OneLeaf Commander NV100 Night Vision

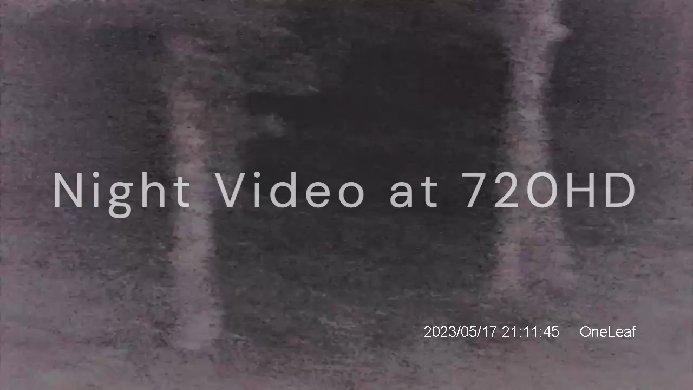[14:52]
All right, so we're outside, it's nighttime,
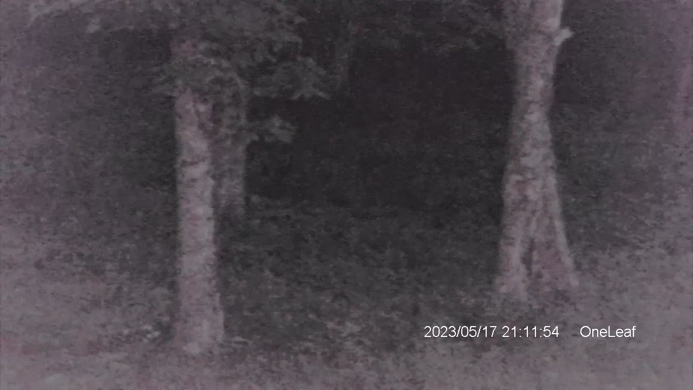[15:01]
and what you're seeing right now is about 40 yards away, and this is the color mode in heavily wooded area. I'm going to switch over to the black and white mode. That's what the black and white mode looks like. I don't see any critters around tonight, but let me move it around a little bit to some other areas.
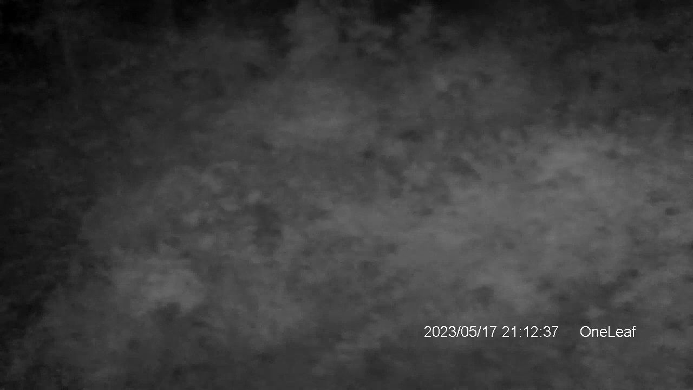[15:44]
There you can see my bird feeder.
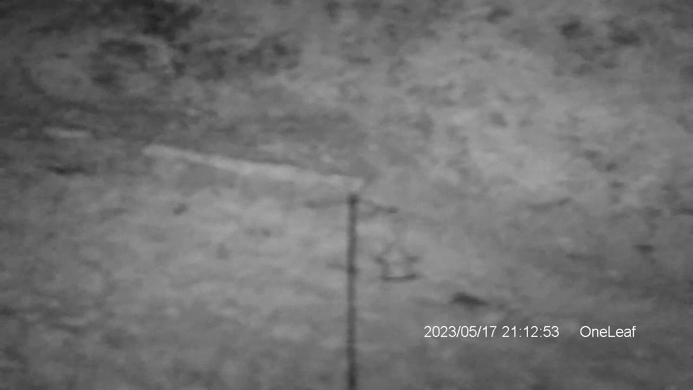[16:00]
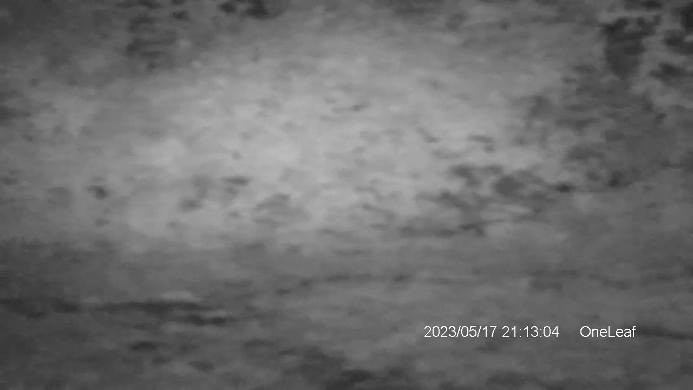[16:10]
I'm going to switch back to color.
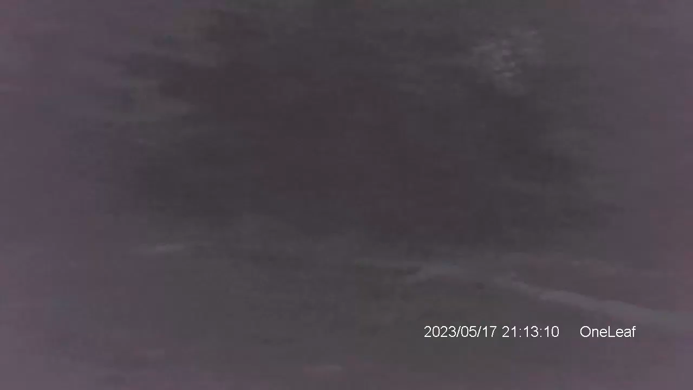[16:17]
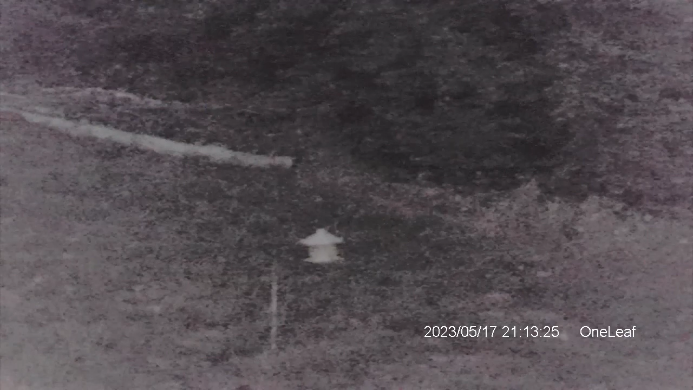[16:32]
I'm going to switch back to color.
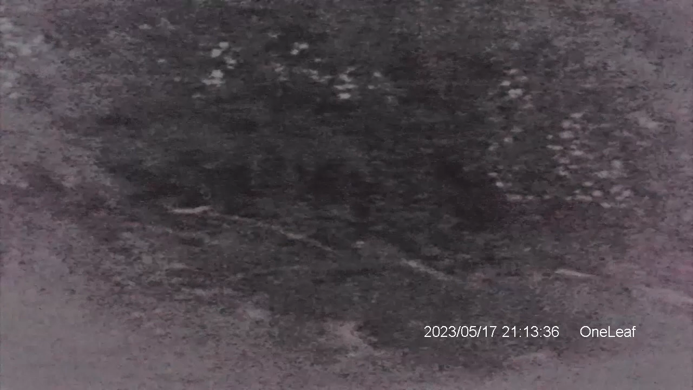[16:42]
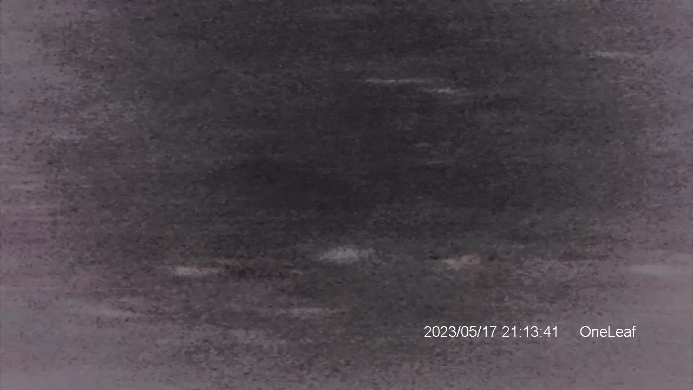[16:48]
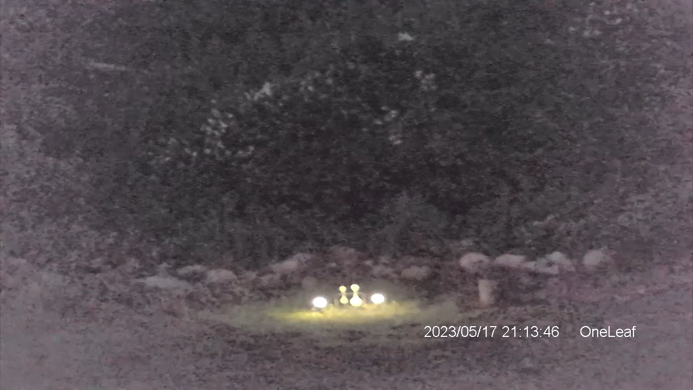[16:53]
There are a couple very, very dim lights with my spin targets about 30 yards away. Let's see.